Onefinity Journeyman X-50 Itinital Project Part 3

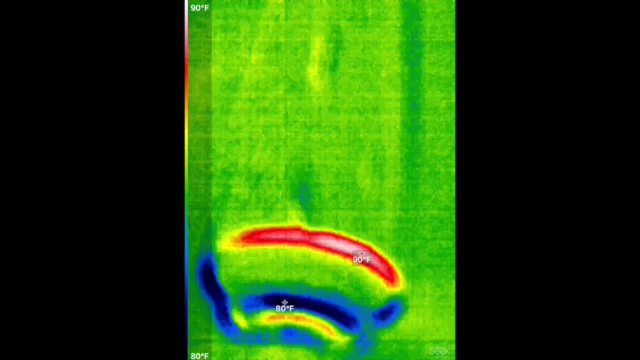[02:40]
On screen: scale top 90°F, scale bottom 80°F
During the operation in tool change, I noticed that the spindle was getting hot to the touch.
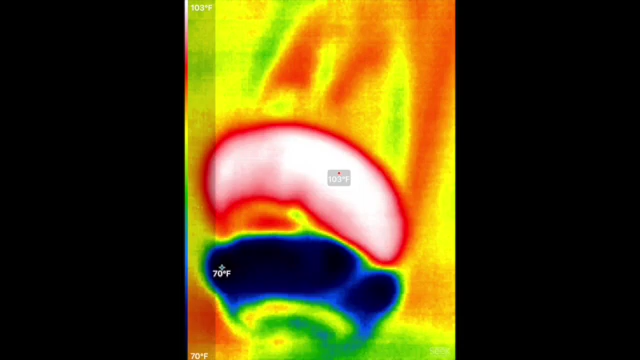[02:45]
On screen: scale top 103°F, scale bottom 70°F
I tried to capture it in this video with infrared.
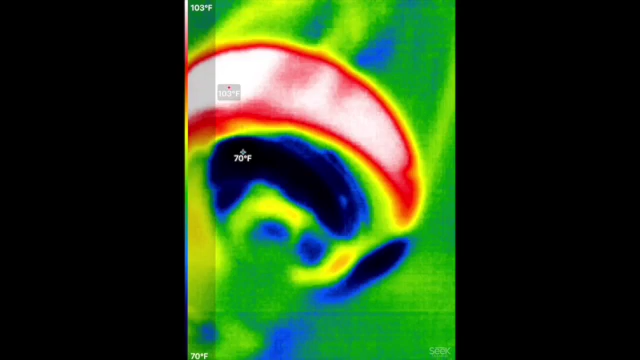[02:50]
On screen: scale top 103°F, scale bottom 70°F
This shows it getting up to about 110 but when I used a touch probe,
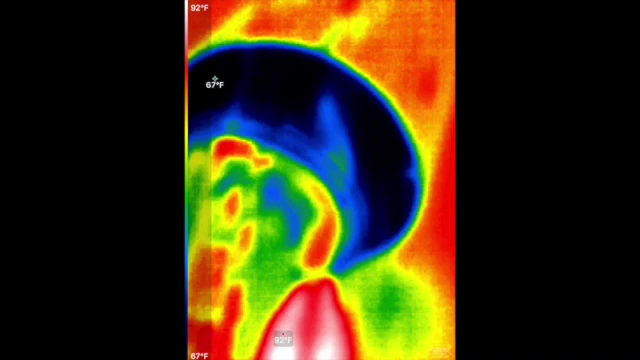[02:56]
On screen: scale top 92°F, scale bottom 67°F
I could get readings up to 135 or 140 degrees Fahrenheit.
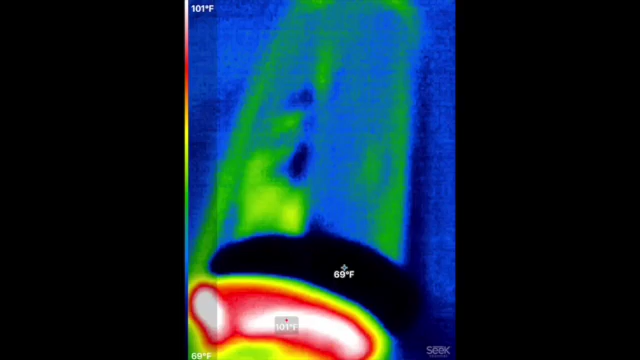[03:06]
On screen: scale top 101°F, scale bottom 69°F
However, they decided the best solution was to send out a new spindle.
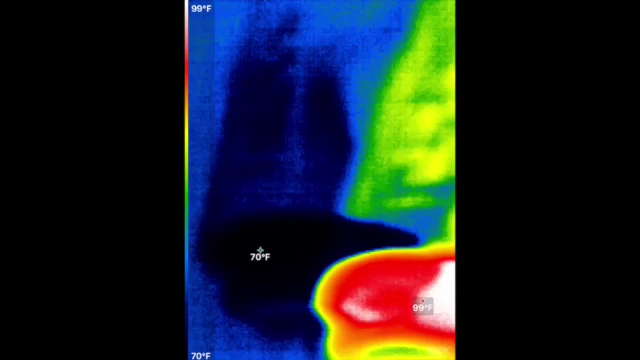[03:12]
On screen: scale top 99°F, scale bottom 70°F
I replaced the spindle and it maintained a temperature of 85 to 95